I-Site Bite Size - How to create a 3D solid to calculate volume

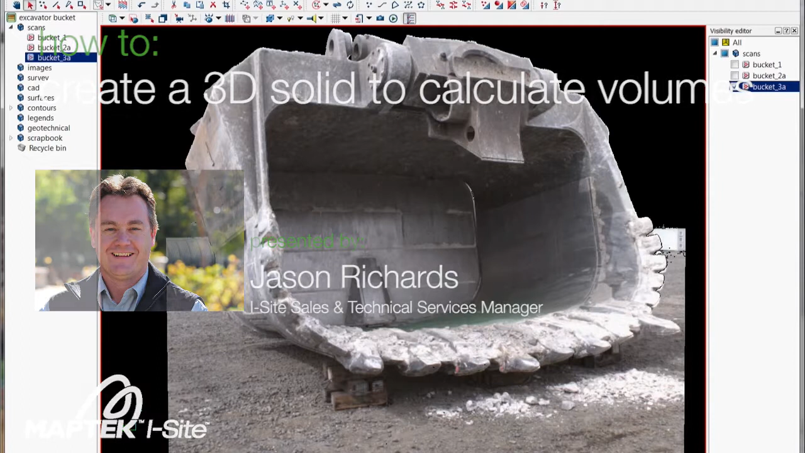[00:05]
Hi, my name is Jason, I'm at the Mattech EyeSight Group. What we're going to run through today is modelling a dragline or excavator bucket into a 3D solid so we can calculate volumes.
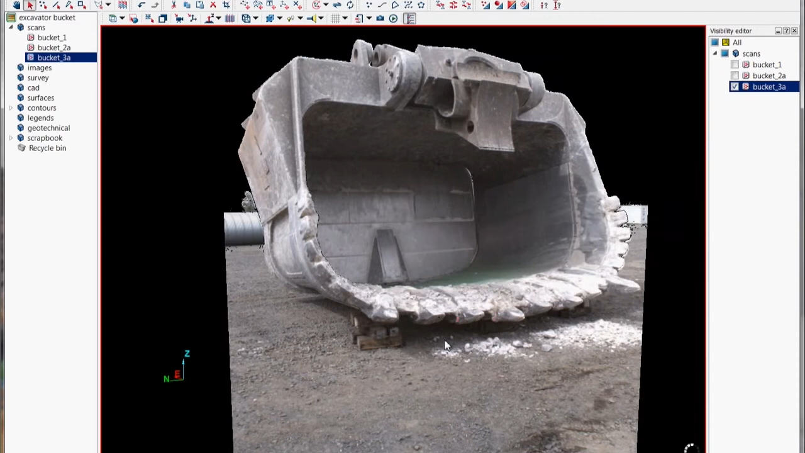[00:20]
So let's go through and just using our standard point selection tools,
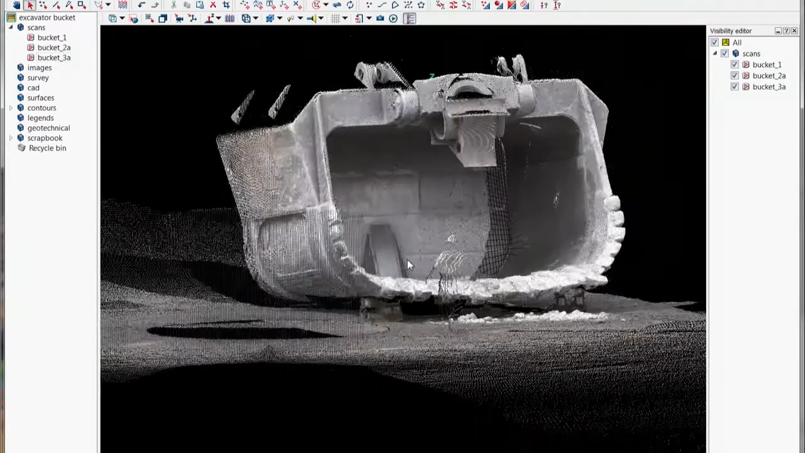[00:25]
we're going to crop out the bucket and just keep those points that we wish to model.
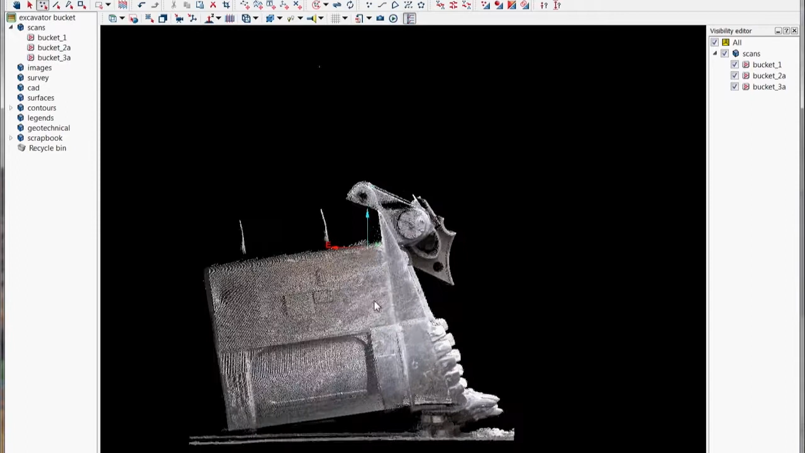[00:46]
So what we'll do is just rotate it around into like a section view
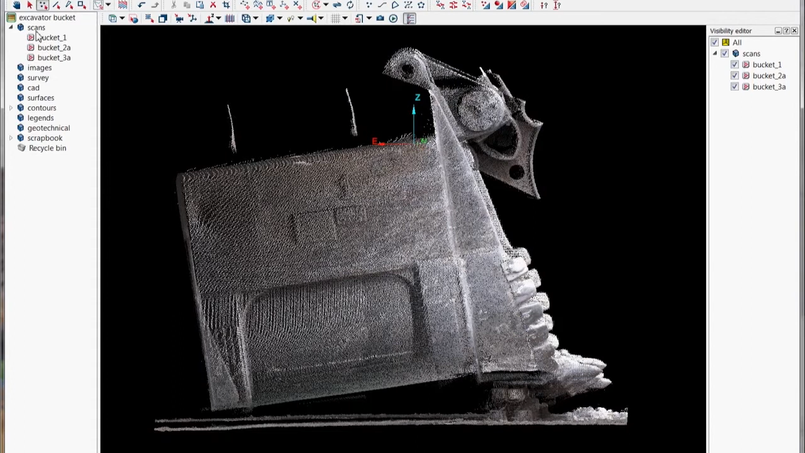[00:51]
and we'll control 2 or random colour those three scans so we can see each of them as a different colour and then using our lasso selection,
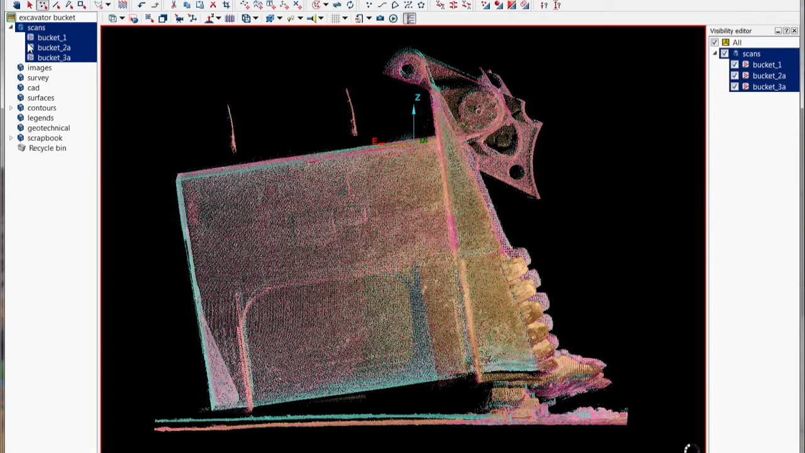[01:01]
freehand selection we can freehand digitise around the bucket to keep the points we want and then crop those out.
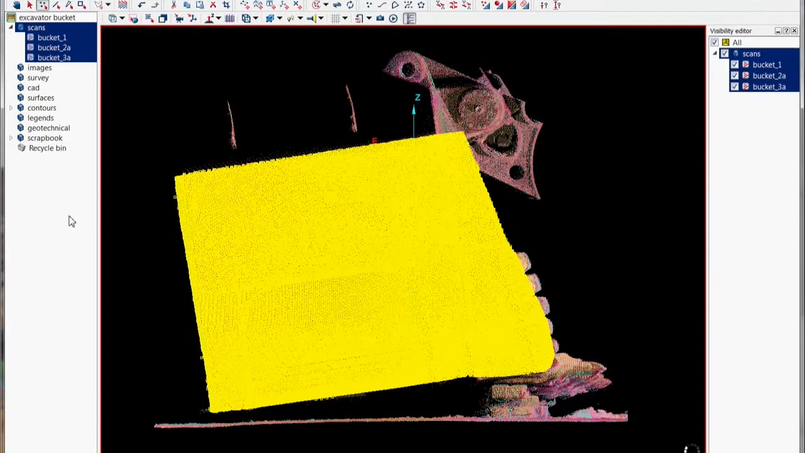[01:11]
So if we rotate it around now you can see that we've got the outside of the actual bucket by object selecting that scan from that side we can then point select and delete those points that are on the outside of the bucket so it basically keeps the inside points which are the points that we are going to model.
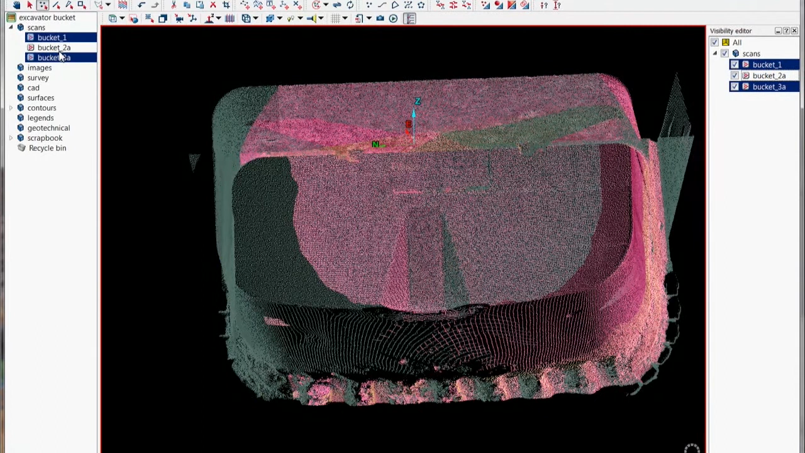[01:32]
So then we'll just go around and quickly clean up any other spurious points and then we're ready to begin our solid triangulation.
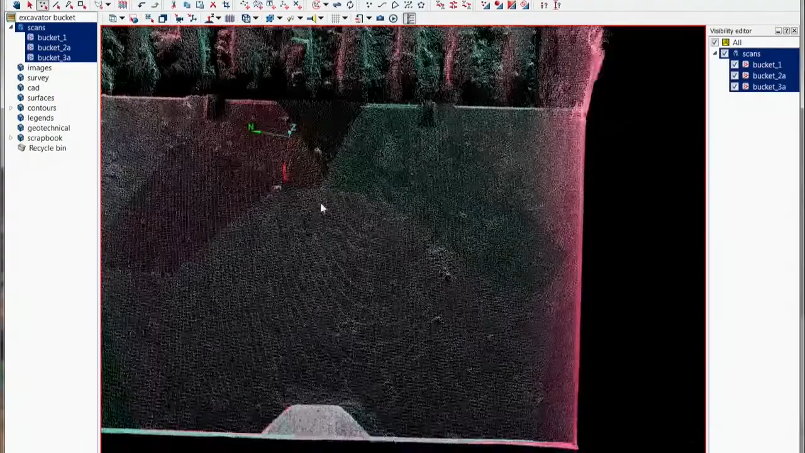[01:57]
So once we've cleaned our bucket up and got rid of all those points we'll just run a minimum separation filter over them just to decimate them a little bit
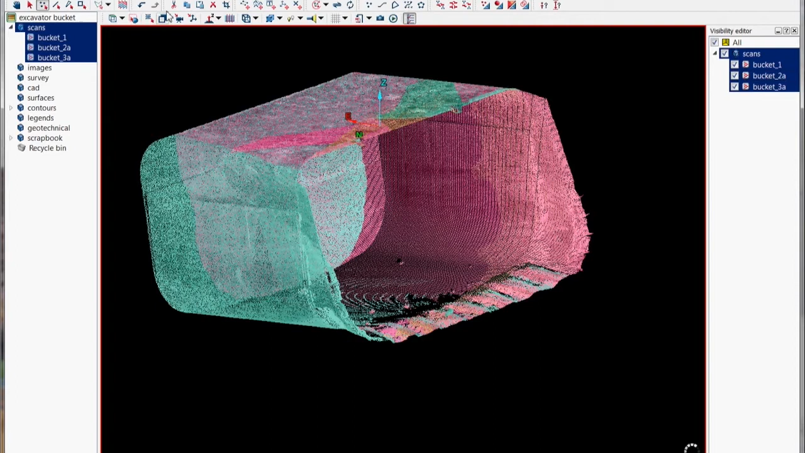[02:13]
and then what we'll do then is going to the model menu
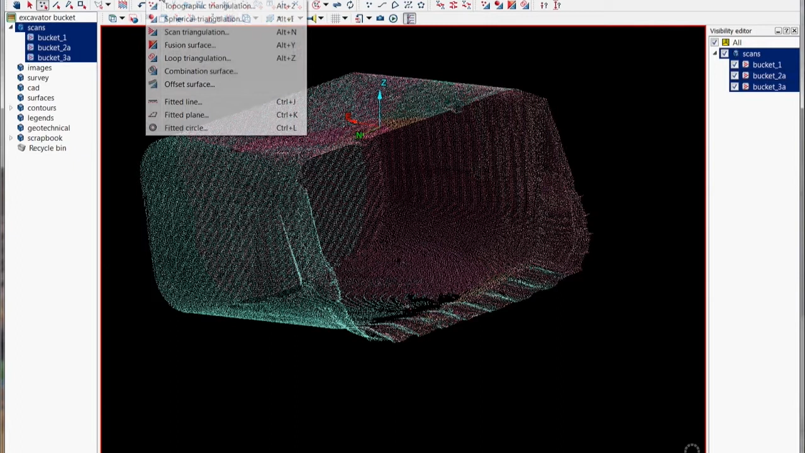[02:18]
we'll then go to the spherical option and on that panel we want to make sure we've ticked or wrote the radio button
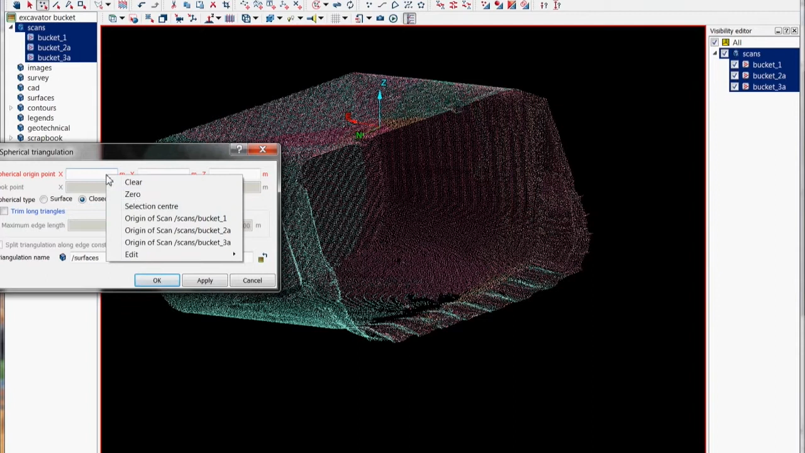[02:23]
there close the solid and if you right click in the XYZ on your selection that'll give us the selection centre so that'll give us a nice solid model so
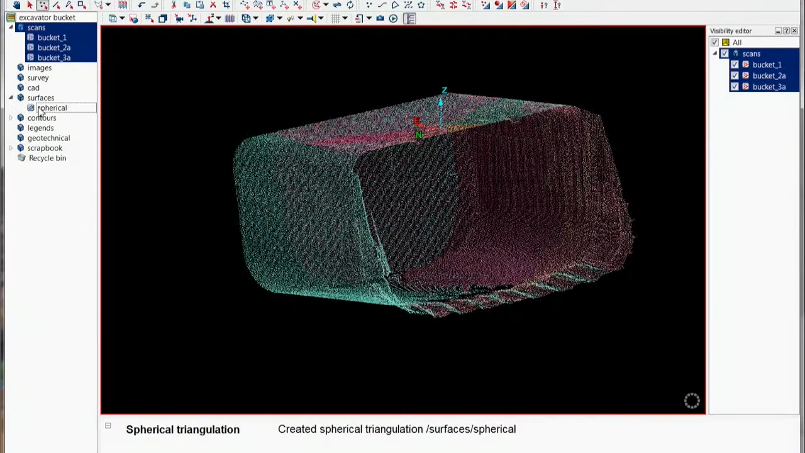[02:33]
we've just created that and then if we validate that give it a different colour
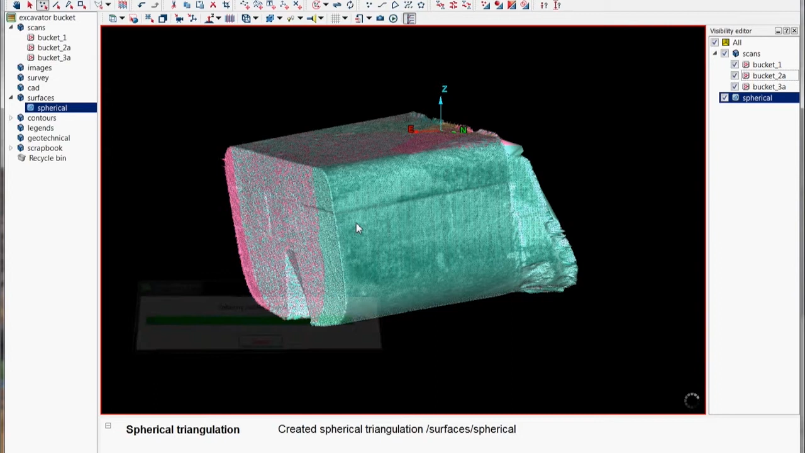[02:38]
we can now de-spike it to remove any of those spikes in the surface or in this case solid.
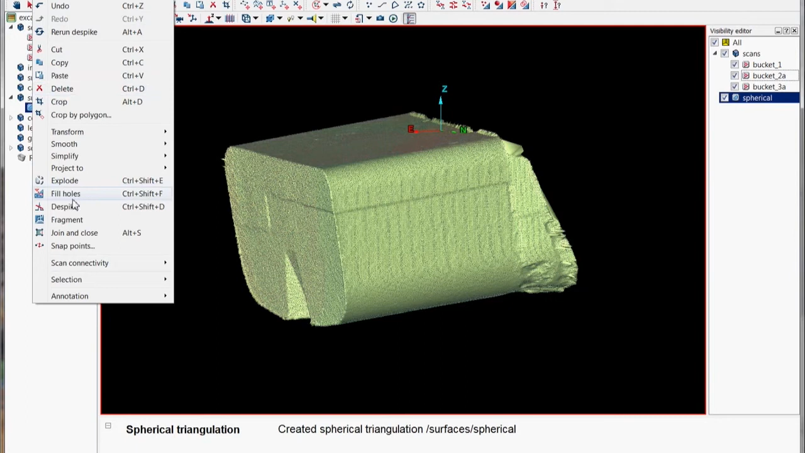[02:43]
So let's just de-spike it and then once the de-spike is run it'll show you in the report window how many spikes it removed
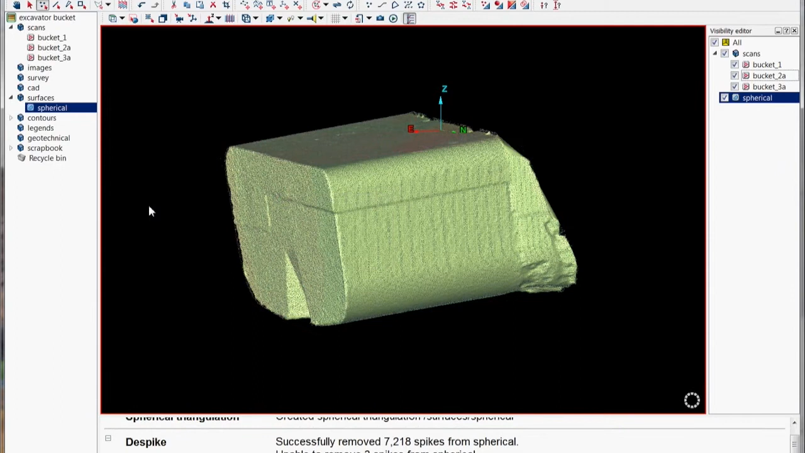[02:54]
and then once we've just checked it over again what we can do now
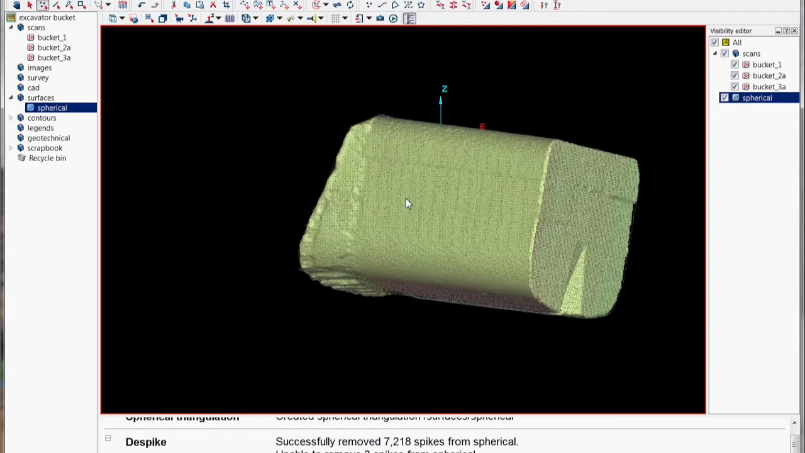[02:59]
is create our solid volume and just right click query solid volume
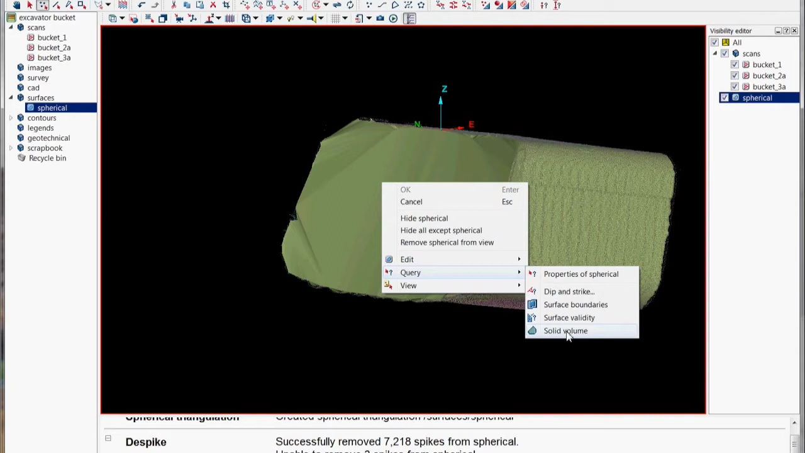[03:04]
and then our report window will give us depending on what units you've set either cubic metres,
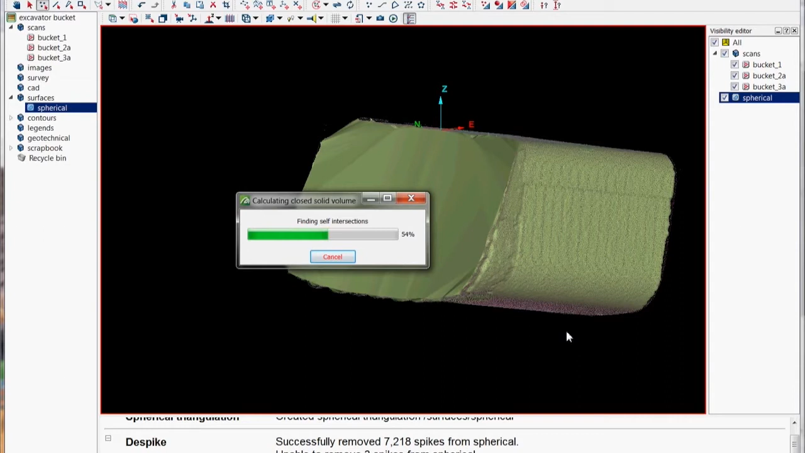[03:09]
cubic yards we can then get a closed solid volume.
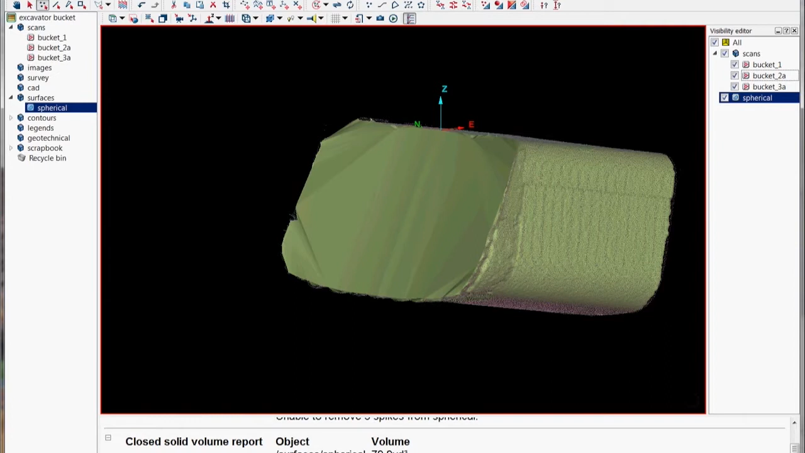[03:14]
Finally then for visualisation purposes we can actually bring all of the points back except those that are on that surface using the proximity filter and then we can just colour the points
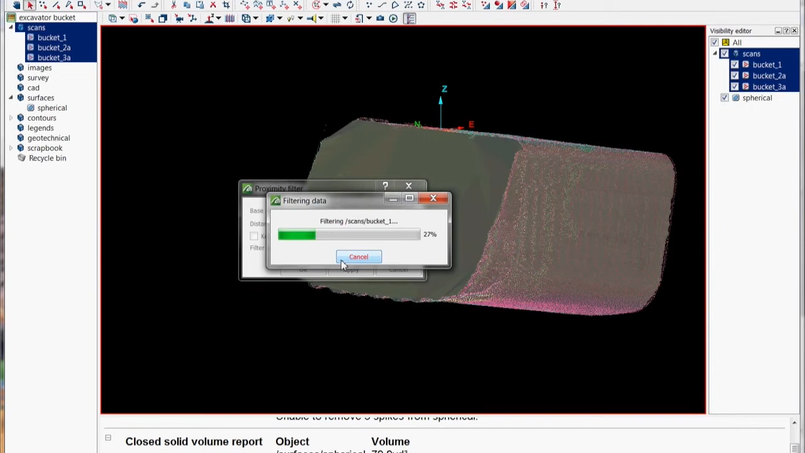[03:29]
say photographic colour and then we've got ourselves quite a nice visualisation of the actual bucket model with the scan points.
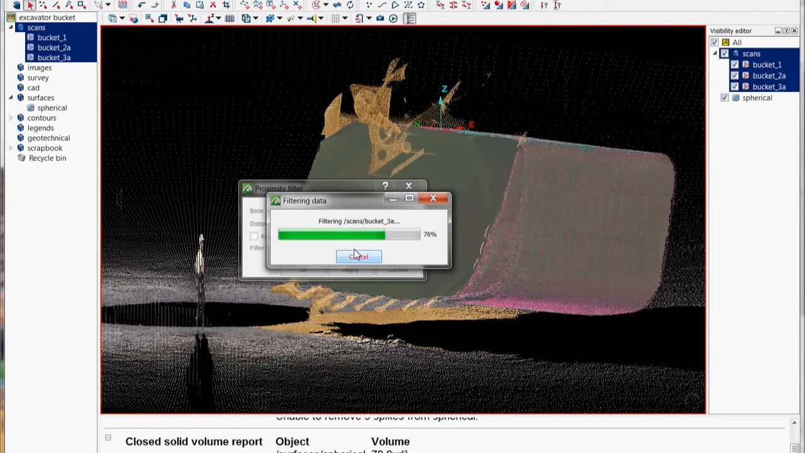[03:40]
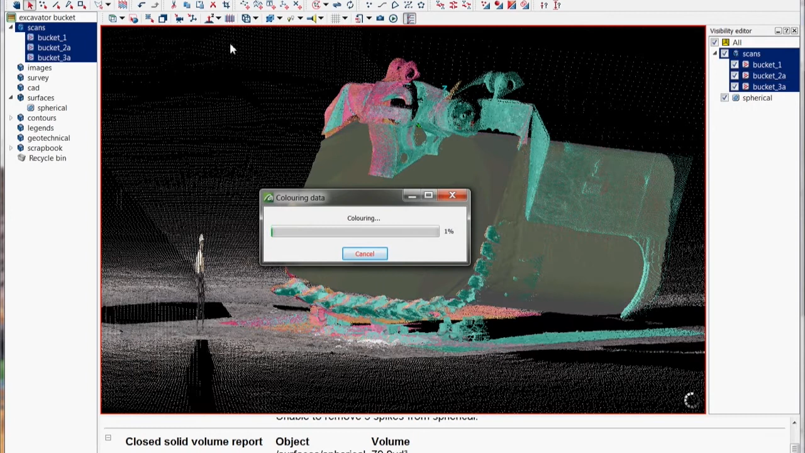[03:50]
and then finally just colour them photographic and then that's it then you have your solid volume